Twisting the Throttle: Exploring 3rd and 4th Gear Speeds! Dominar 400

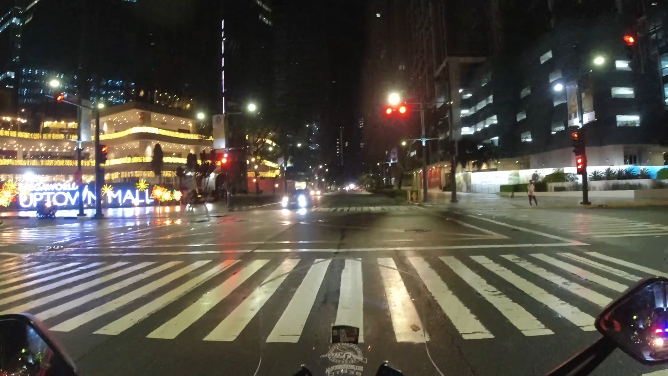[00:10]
Pauwi tayo, sa nyo lang ako. Patatapos umulan, sana yun na yun. Dahan-dahan lang kasi basahin sa hig. Sana dadaan dito. Obstacle course, sasihin to pa to. Lakas ang ilaw ng motor. Motor ba yun?
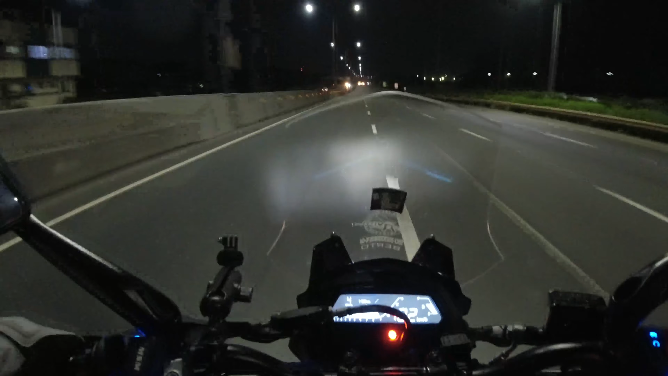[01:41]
26, 28. 3rd gear. 100. Nakuha nyo yung limiter. 126, 124, 126 yung 4th gear. Smag! Ayun yung smag ko, kitang-kita.
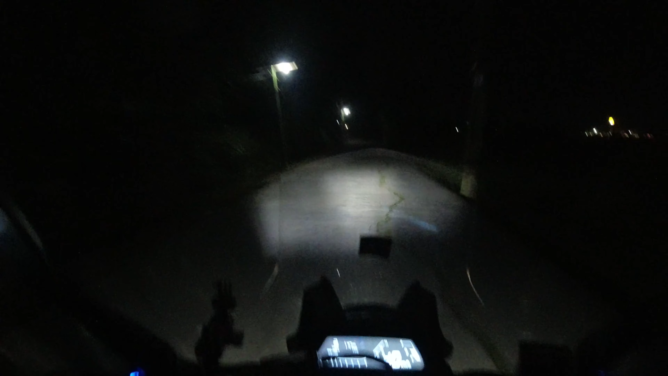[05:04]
Tingnan natin kung mas malinaw yung 4K sa ganito kanilim. Pero tingin ko, parehas lang din yun. Dahan-dahan, baka may mga doggies.